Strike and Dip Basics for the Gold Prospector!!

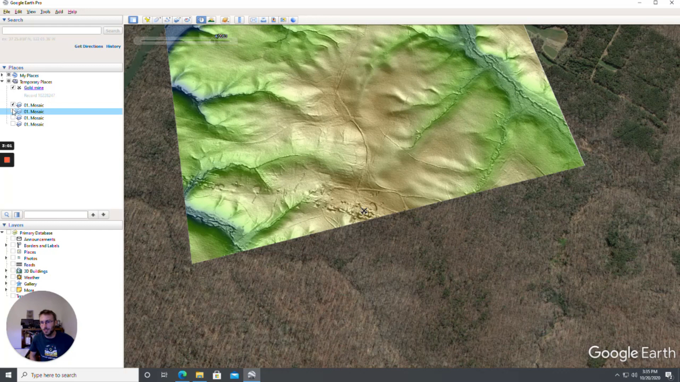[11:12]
i mean it's crazy how much these show you so bam now you got your lidar exposed and you can see that well for one this little point that they say is the gold mine if you look it's actually there's a lot there's a lot more there than just that little point but from this you can also see then that okay well yeah there wasn't much mining going on over here though it's still maybe worth and check that but for your first trip out into the field for if you have permission for this area
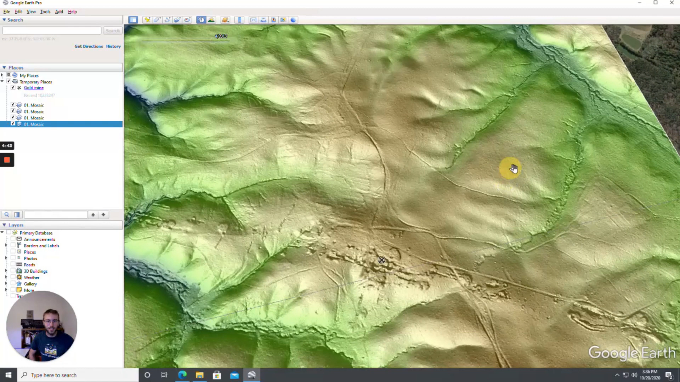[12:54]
you dig in these spots you may come out really good uh this one over here maybe not so much because it's just not it's not on that same trend this these little streams i mean it looks like it's mainly going to be shedding down to this south and not to that just the way it's running across that origin stuff so this would be the primary areas you want to go um and so through research and finding the strike and dip of the vein or the country rock that's in and then also if you can get access to lidar